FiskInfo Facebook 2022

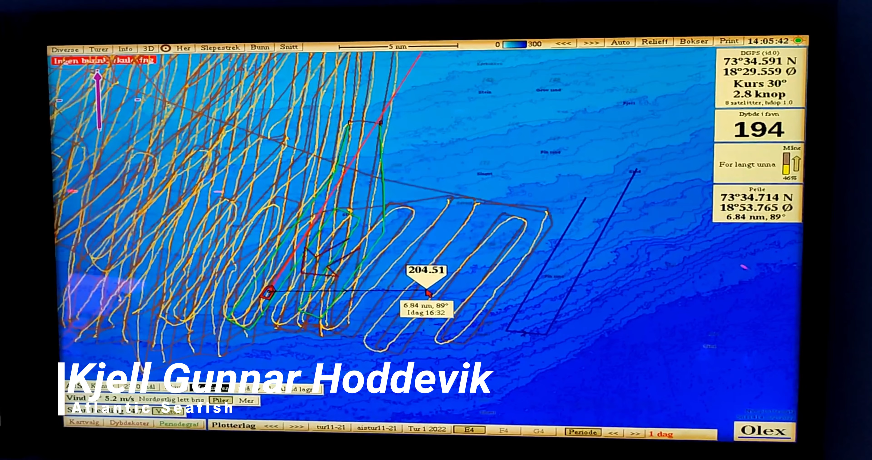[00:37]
Vi har gått fra å melde inn bruk via telefon, til e-post, der vi måtte trykke inn alle veipointer og alt ettersom, til nå er den fullintegraert og oleks. Sånn som vi kan se her.
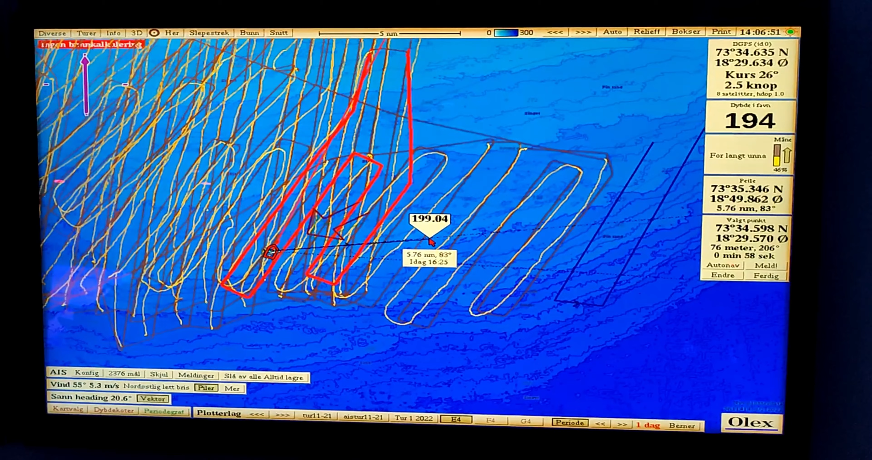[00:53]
Alle som bruker våre sorskjører vil få inn helt nøyaktig hvor vi har sett linene.